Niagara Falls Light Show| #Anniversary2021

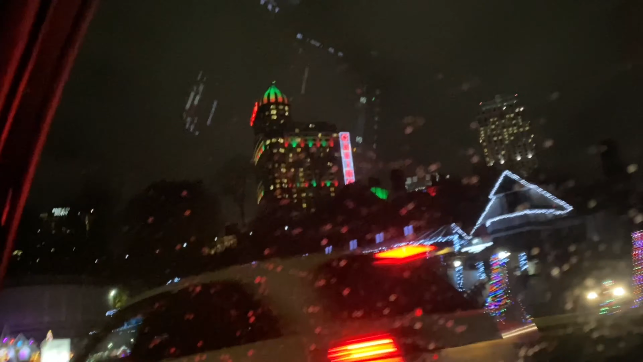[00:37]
Dude, how much work is that? What, too much work for this. Look at that. You need like 7 billion lights.
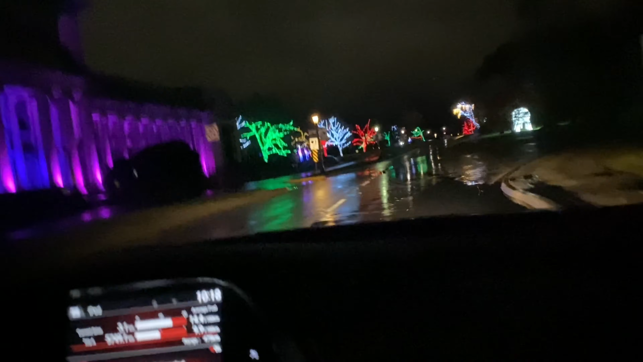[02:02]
What is entertain? What's entertain, Daddy? You explain interest it to Marcus. Pie, yeah. Look at this. Is this what? This is a bear. Is it a bear or elephant?
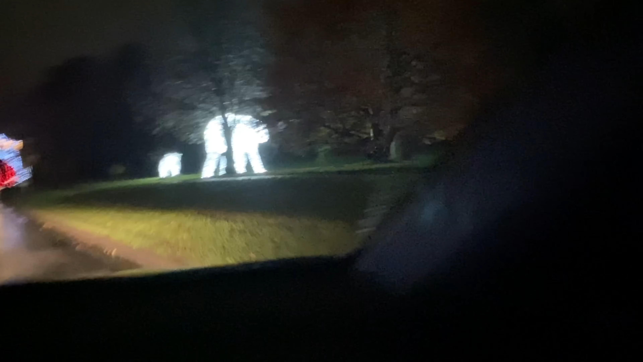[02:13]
What? What's this, Marcus? Is that a bear? It's like a bear. Yeah.
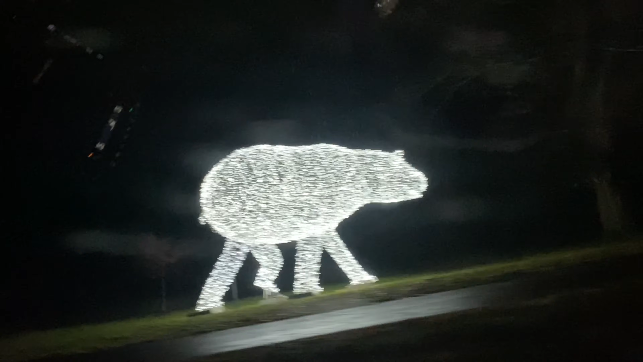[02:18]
It's like a bear. And there is the baby bear. Look to my side. Look at those trees.
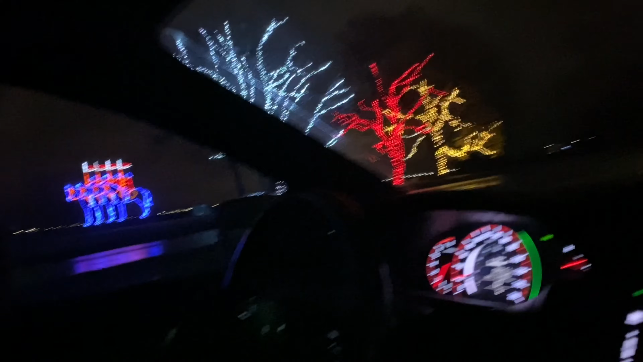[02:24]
Yeah. Look at those. Oh, look at those. What's this? Horses. Yeah, amazing. Some trees.
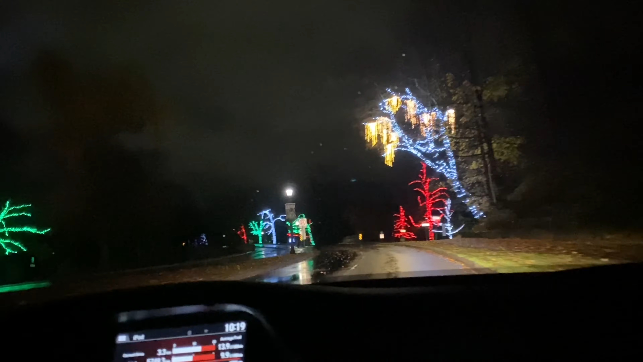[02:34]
So back to Tristan's side. Can you go in here? I think, yeah. Should we go? Yeah, let's go. Because we've never done this before. Remember like the going. Lineup? Yeah. This is probably not the best part, but probably. Oh, this is on water here. Look at that. Mm-hmm. Look how pretty. Oh yeah. My goodness. That's on the water. Mm-hmm.
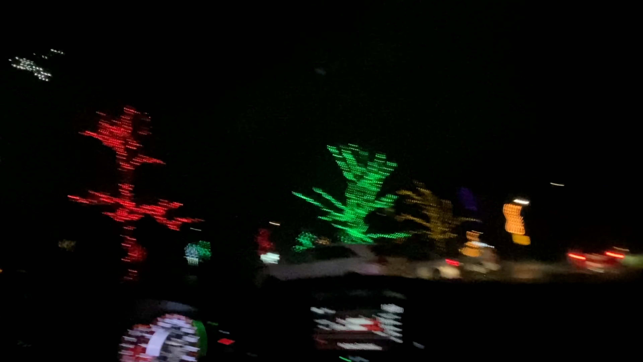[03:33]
And then, And then we're gonna go back. Yeah, this is just a quick ride. How much minutes? Maybe 10 more minutes. What's this, the rhino? Oh, the rhino, Marcus, look. The rhino.
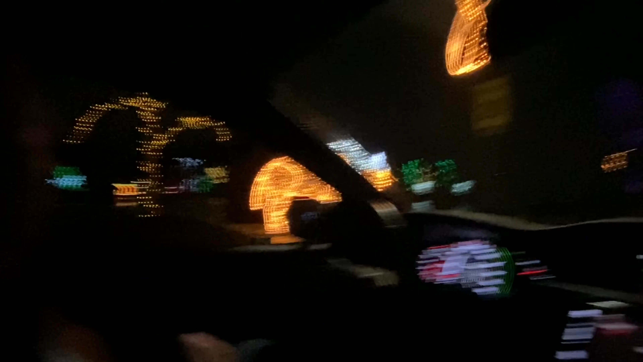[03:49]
Yeah, too close to us. Look at that, how big. And what do you think is coming up?
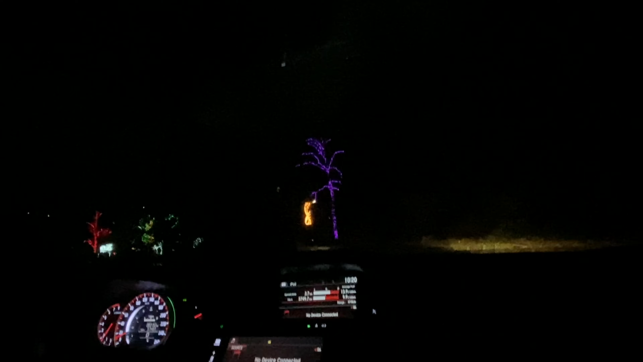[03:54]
It's a purple tree. You're right. These things are real trees.
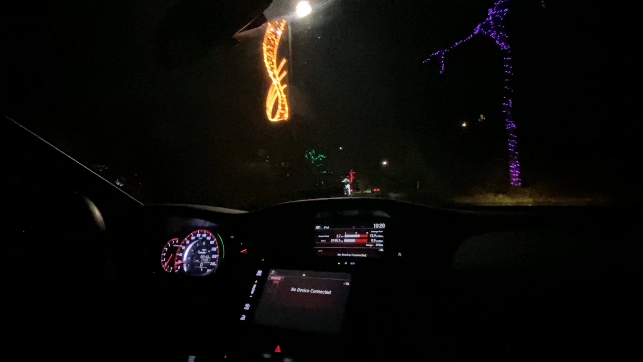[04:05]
How did they put it really high up there? Right? They put it really high. Mm-hmm. Up those trees. Look at this one. How did they get up there with the ladder?
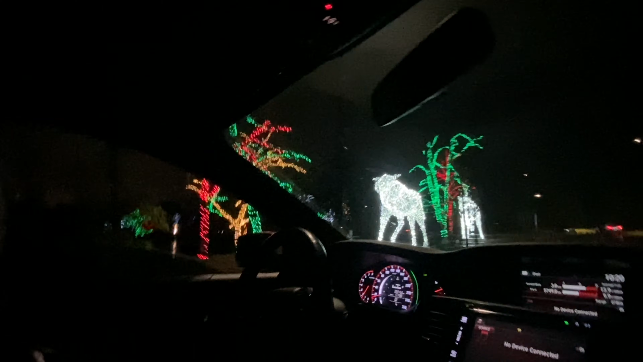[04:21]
I think so. What's this, Mahalko? I don't know. What is this, Marcus? A moose, right? Oh, this one here. Yeah, this one here.
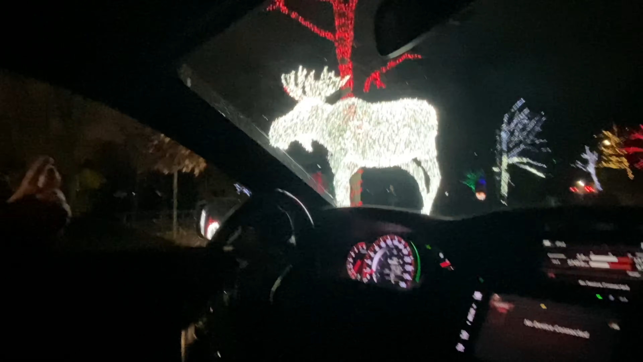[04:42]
What's that, Marco? National. Is the beaver the national animal? The beaver. Moose, I don't know. It's also Canada's brand. Yeah. It's a red tree coming up. Yeah, there is a silver a gold and green and red and orange. Oh, they have every colors, Marcus, that you like. You see that? My favorite colors are green and orange. Oh, Tristan, what are your favorite colors?
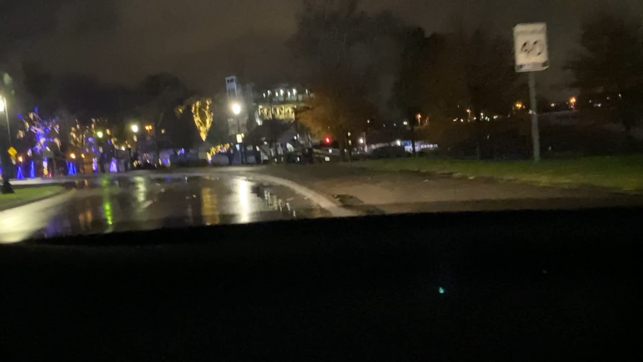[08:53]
Oh, there's the Ferris wheel. In my side, we are close. In my side, you can see the Ferris wheel. Nobody's going on the Ferris wheel because all the people like to go back to bedtime.